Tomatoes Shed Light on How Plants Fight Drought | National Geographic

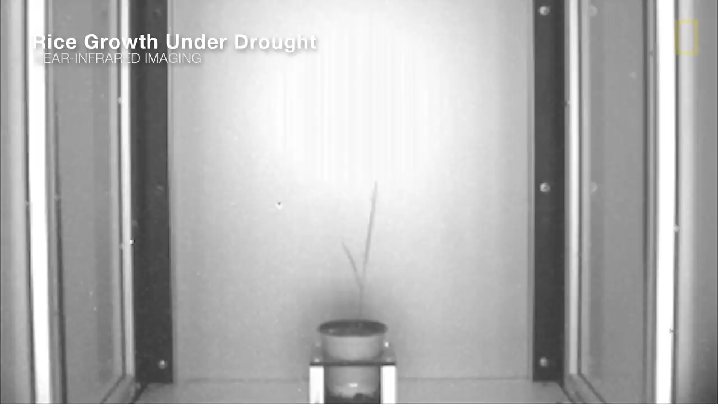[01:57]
You can also look at near-infrared wavelengths and this gives you a better understanding of the water content of a plant and its overall water status.